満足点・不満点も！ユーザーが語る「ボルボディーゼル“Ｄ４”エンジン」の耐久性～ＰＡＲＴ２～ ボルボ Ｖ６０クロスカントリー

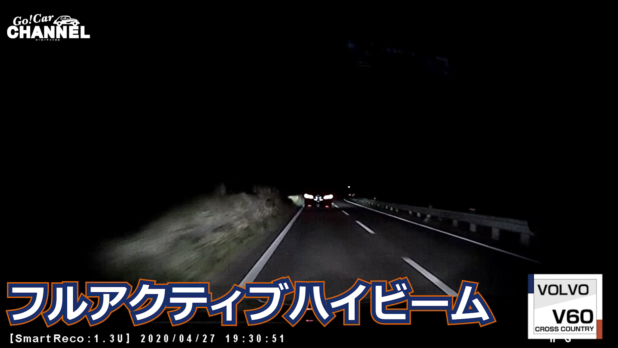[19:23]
手の車に対して眩しくない場所だけつまり相手の車のお尻は照らさないで例えば先行車両側だけ照らすとか対向車の場所だけ下げて相手の車に当たらない路肩部分だけ上げるとかそうですねすごいですよねこれねそれはアウディの何だっけ何とかライトっていうのが最初かなと思ったんですがこれがね付いてたこれはキセノンなんですけれどもそういう風なアダ